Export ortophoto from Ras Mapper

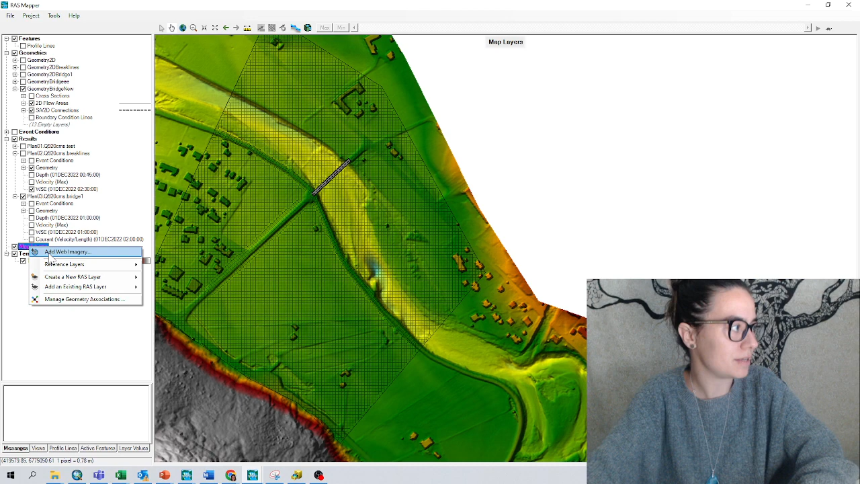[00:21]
So let's go! Here from RustMapper I can right click on my layers, add an ad web imagery, and I like Google Satellite but you can try any other okay so the layer serves up and I can zoom